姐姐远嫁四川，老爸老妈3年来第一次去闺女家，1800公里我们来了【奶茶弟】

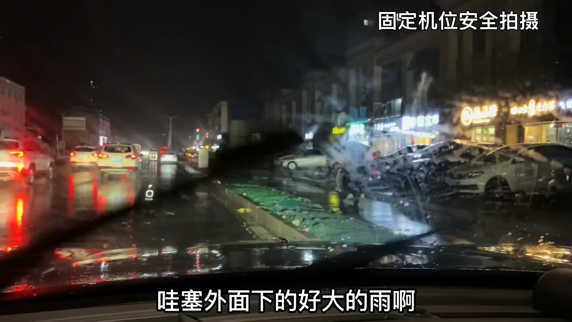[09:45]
哇塞，外面下的好大的雨啊，我们已经到二姐小区楼下了。 我以为你已经到四川了